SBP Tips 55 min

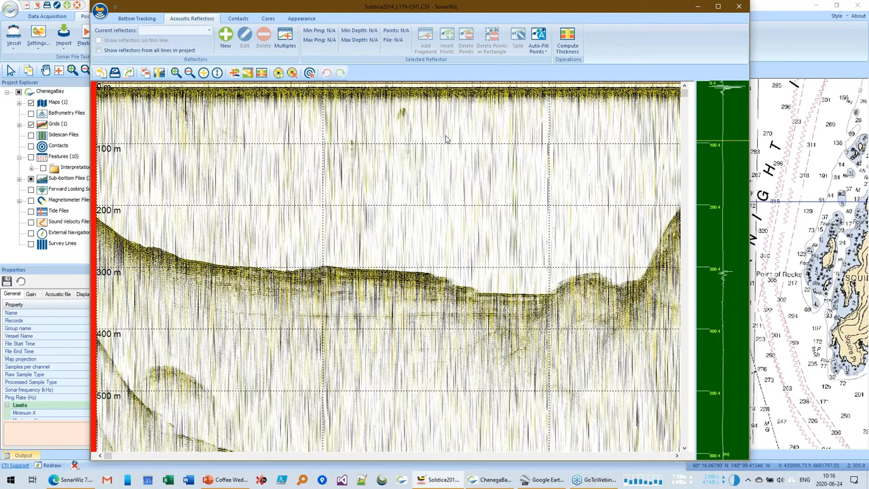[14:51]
And down around 200 to 300 meters, we've got this, our first bottom return. And all this stuff in here is kind of noisy data. So we're going to deal with all of that during this presentation. So the first thing I want to talk about is kind of just the overall display of seismic data in SonarWiz. So in newer versions of SonarWiz, if you select a file down here, there's a bunch of information in the properties window. And one thing you may have missed, if you scroll all the way down, we recently added the ability to control sound velocity.
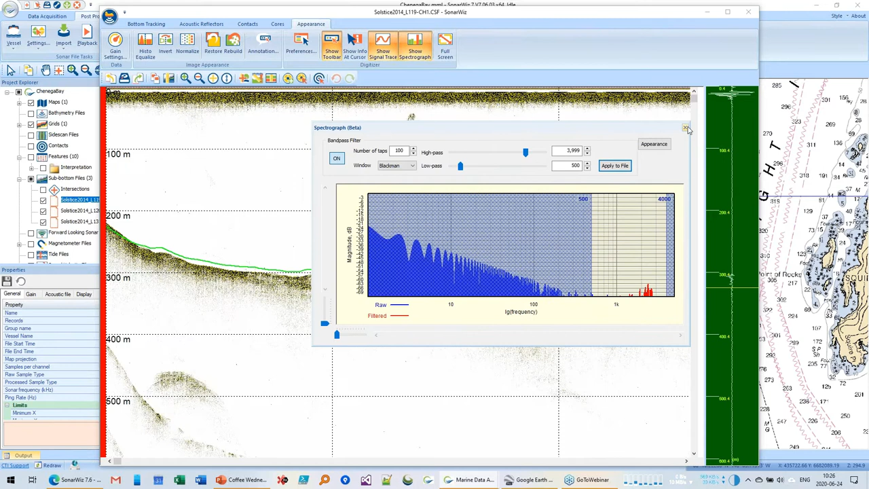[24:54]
And now we're just seeing signal bet. So that's a quick, how does a band pass filter work? The next thing I want to talk about are gains. So in order to do gaining, we need to do a bottom track. Let me, I'm going to turn this thing off for a second. So we're going to use a bottom tracker here. And I assume you know how to use this. So I've got some numbers from a previous run.
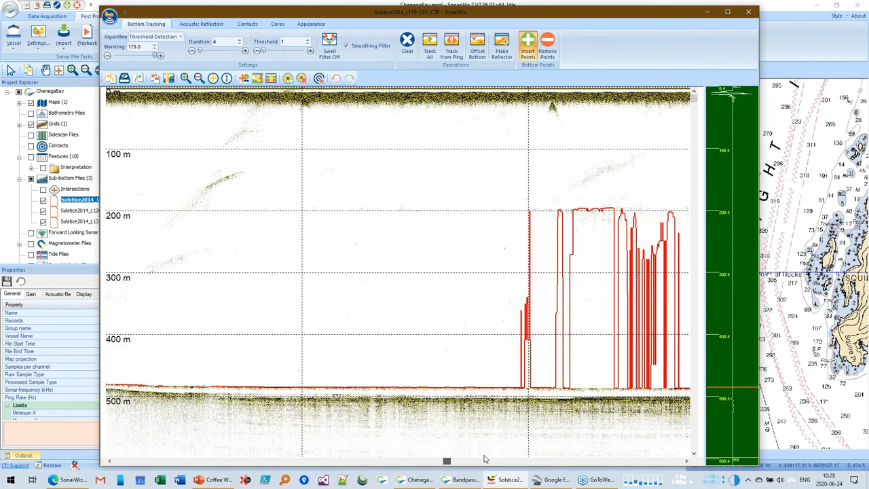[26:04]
I think that'll do. Let's see if there's anything else that was messed up. A few more. Okay. The reason we want to pick the bottom is I like to do an AGC filter or automatic gain control that starts at the bottom. So, and here we go. So we've, we've tracked this.
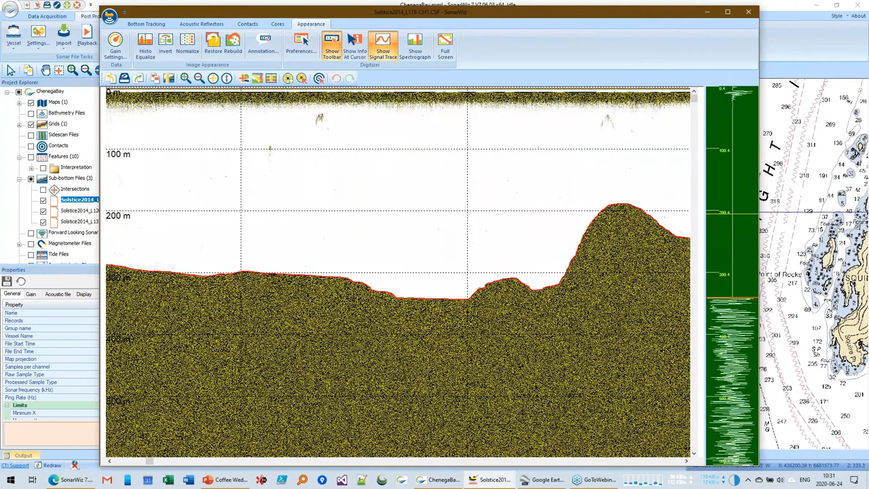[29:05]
So if you look here, it's like, oh, that thing doesn't look so hot.
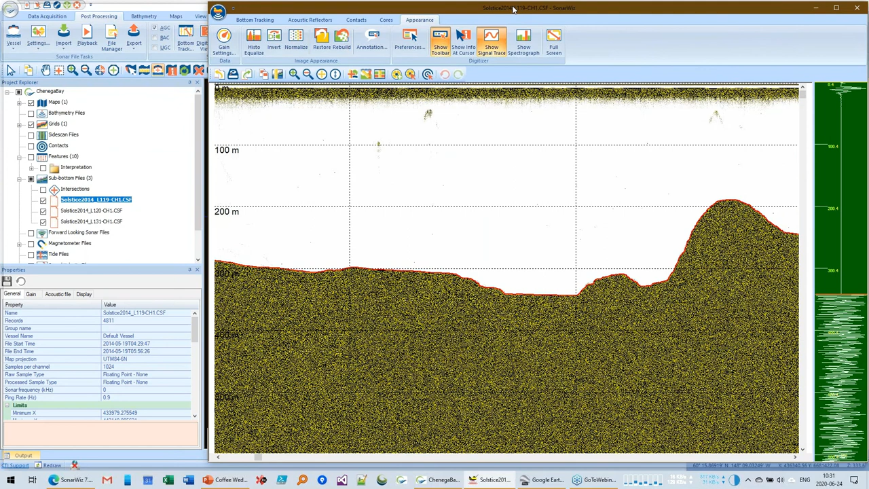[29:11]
So what we need to do is go in there and fix our color window. So AGC is changing the default gains. That brings me to a second thing I wanted to talk about, and that is with bipolar data, what do we mean by bipolar?
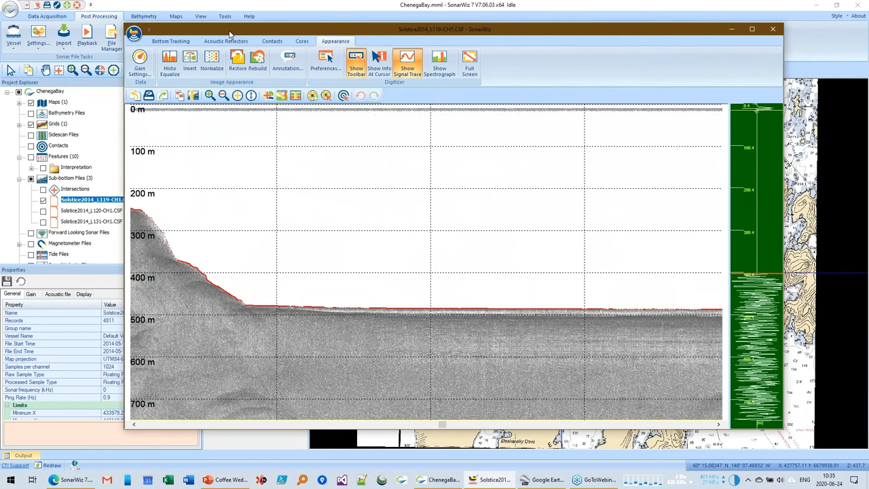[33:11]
So the next thing I wanted to show you, um, so basically when you're coloring this stuff, you can control that in the preferences about which, uh, whether you're seeing the full wave or not. And then here you want to pick a symmetrical color ramp. And we have a few of them, uh, built in. Um, so you can tell they have a nice, usually a white center or a dark center. So there's a seismic profile.
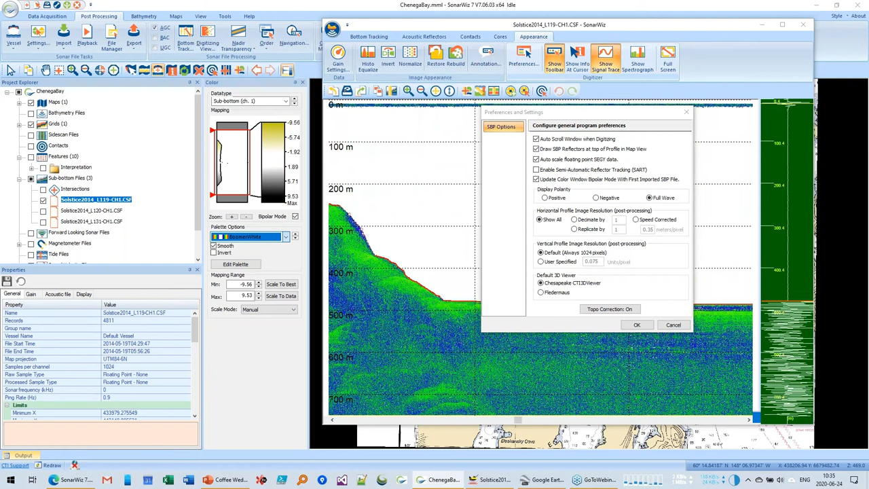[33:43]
It kind of looks like a fish finder this way. Um, this is my personal preferences for this guy.
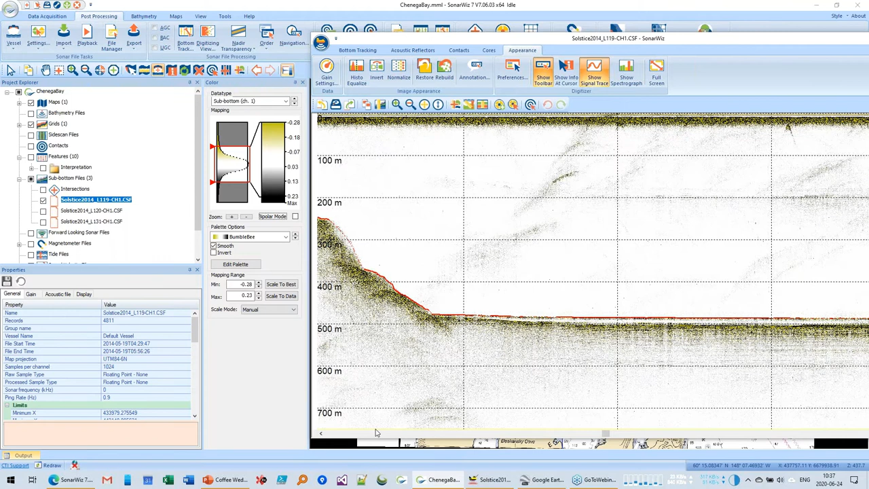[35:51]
And when Sonar was in port sub-bottom data, it preserves all of that data. Unlike side scan, it does not down sample the data. So we have 10,000 samples available to us, but what we display in our images is controlled by the preferences. So here is the vertical image resolution. And if we set this, you know, if you take, uh, 10,000 divided by 750 meters,
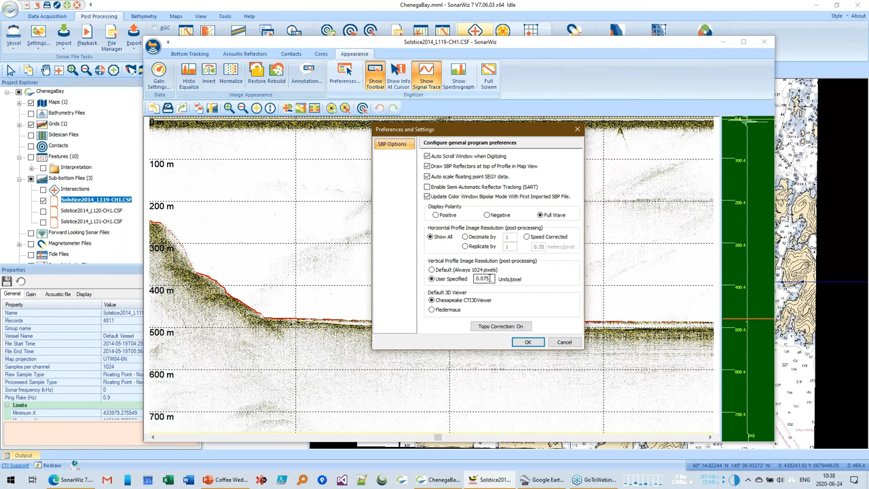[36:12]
you wind up with about seven centimeters per, per sample. So if you want to, for example, to display things, say five to one, you could do something like this. Where you set the horizontal resolution, the number of pings you want to see in the horizontal, and the vertical resolution. And that will change your profile to show you the, the correct ratio or vertical exaggeration that you want.
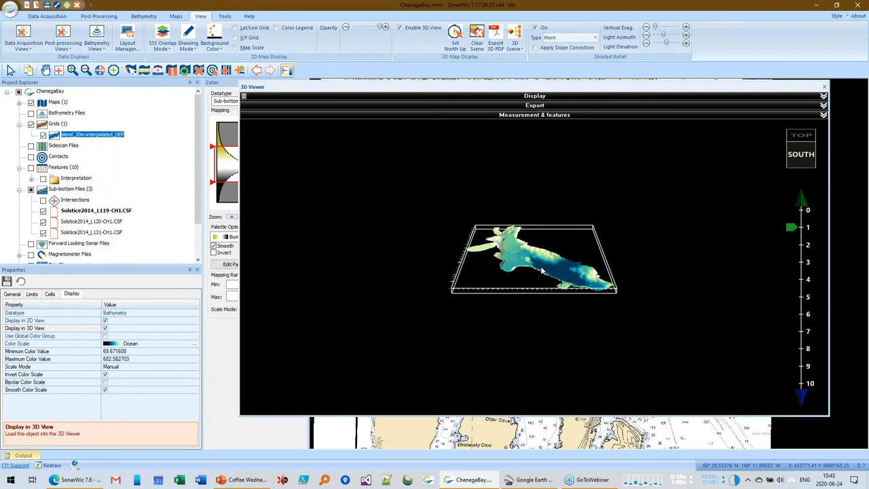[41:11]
And then you select the sub-bottom profiles and do the same thing. So if you like that one in 3D,